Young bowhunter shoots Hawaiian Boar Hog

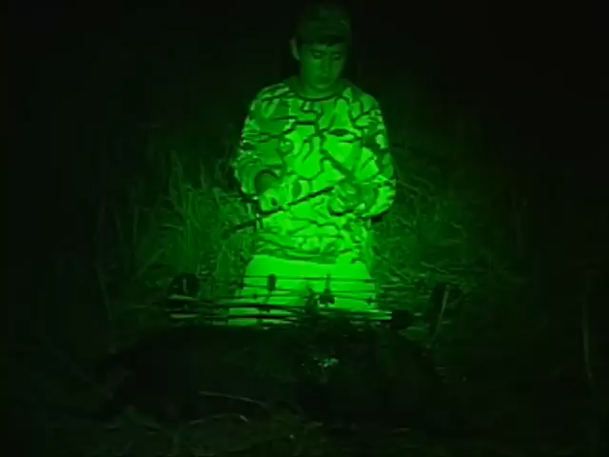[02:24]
And it performed extremely well. Pass through. Complete pass through. And it's still functional.
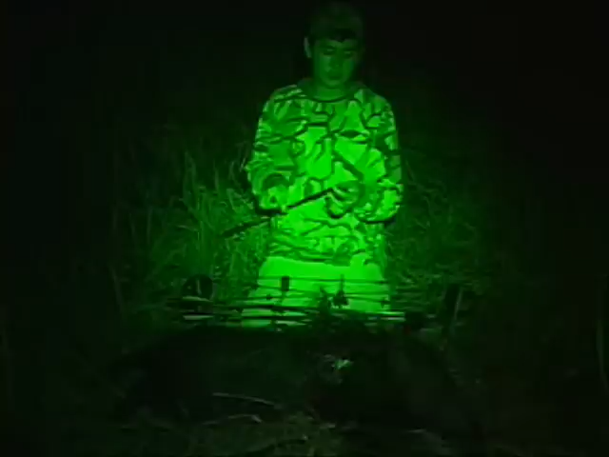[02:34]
Perfectly functional. And ready for another kill. Okay.